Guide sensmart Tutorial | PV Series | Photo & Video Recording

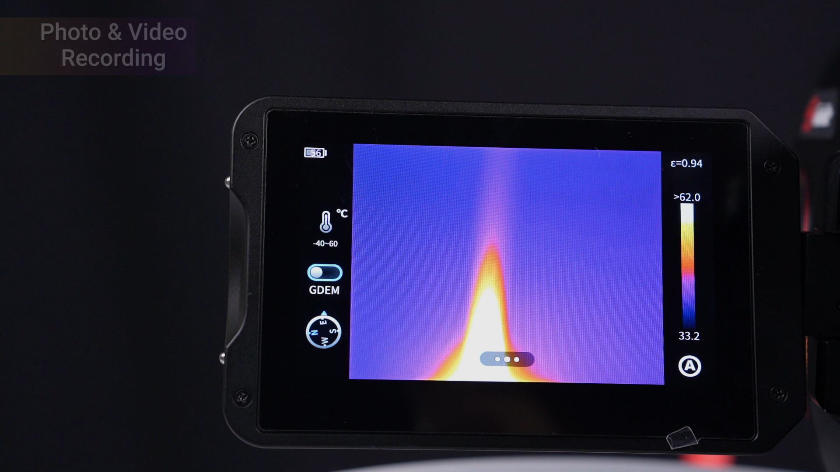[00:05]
this video will introduce the shooting function short press the photo button to take photos
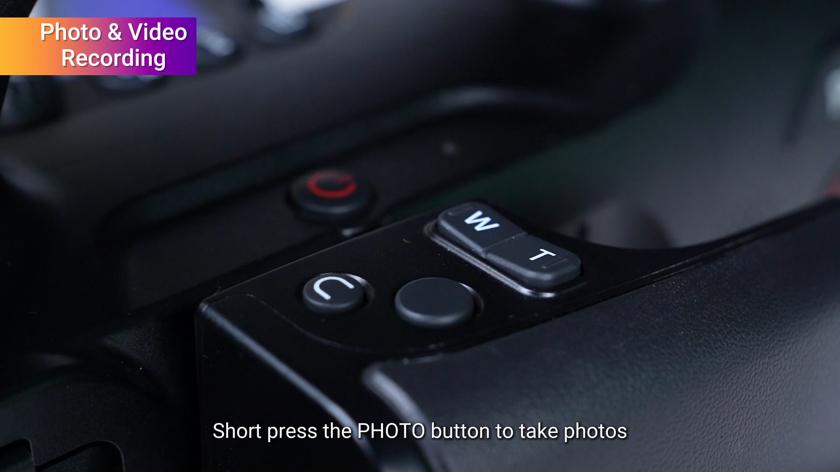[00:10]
long press the photo button to record videos
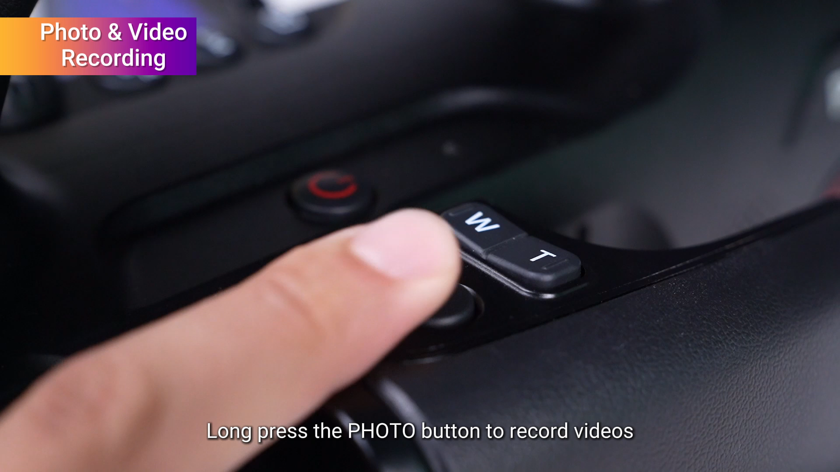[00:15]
we can set the shooting parameters or take photos or record videos
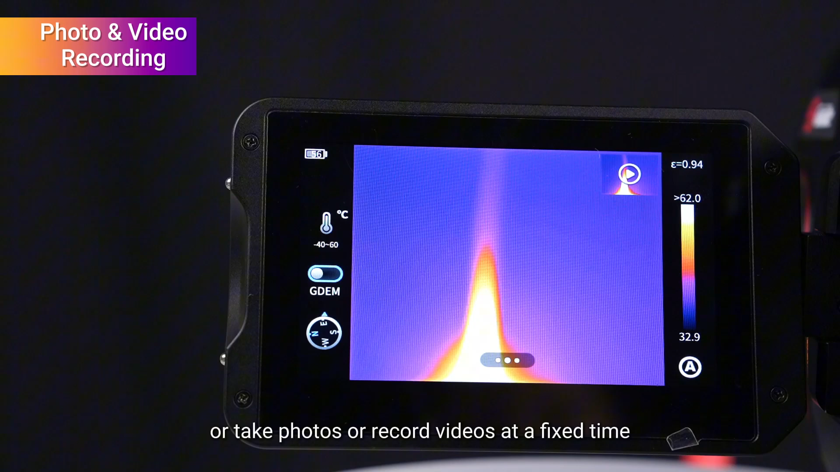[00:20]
at a fixed time first enter the settings interface then select the rec mode
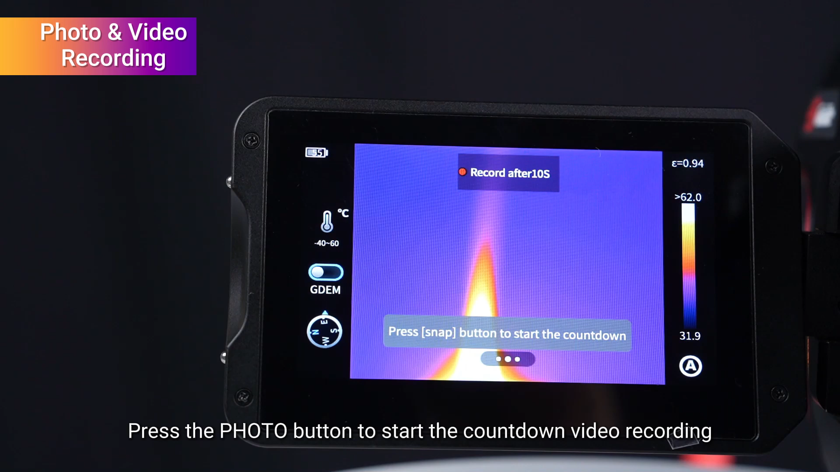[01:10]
here is the interface of timed video recording press the photo button to start the countdown video recording you